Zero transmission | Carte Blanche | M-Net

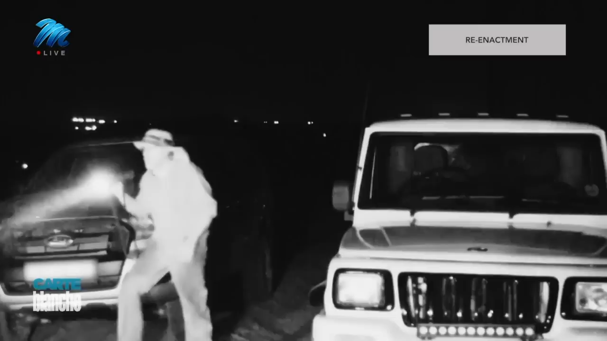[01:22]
When night falls, cable theft syndicates targeting two major power lines are on the prowl.
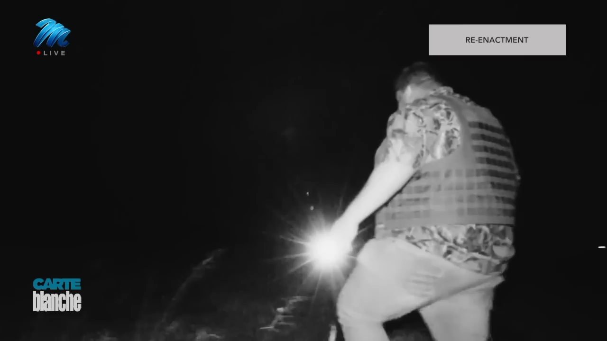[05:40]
split into groups and begin their search.
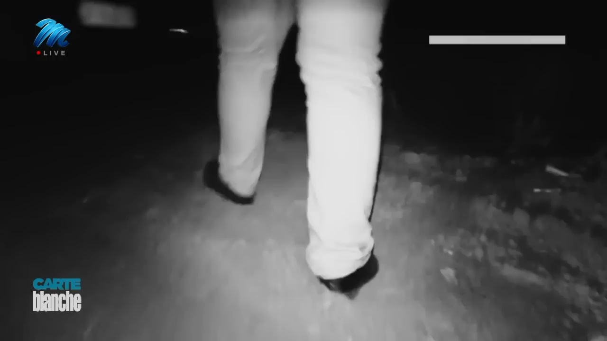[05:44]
This is the stash left behind by the criminals Vien chased from his farm.